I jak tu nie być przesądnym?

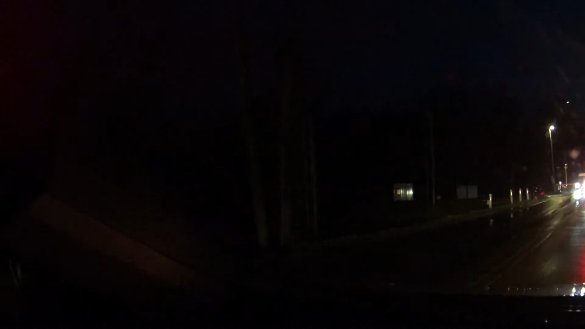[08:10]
Nie no, gościowi ewidentnie się bardzo spieszy. Teraz jeszcze się... Bariery nie podniosły, ten już stoi pod zderzakiem tego, który jedzie przed nim.
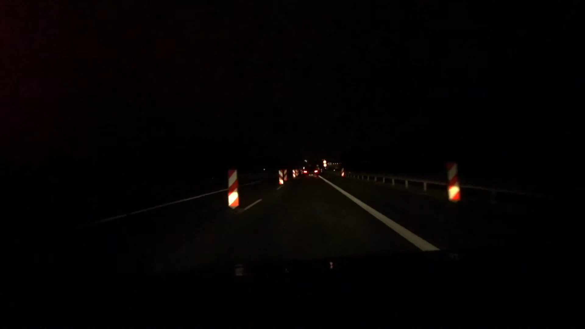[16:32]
Teraz nawet widać, że już są światła włączone, latarnie są włączone. Także być może już w przyszłym tygodniu, wracając na święta, uda mi się skorzystać z dobrodziejstw tego nowego odcinka drogi ekspresowej. Tutaj butelka się objawia swoją obecność tym takim stukaniem.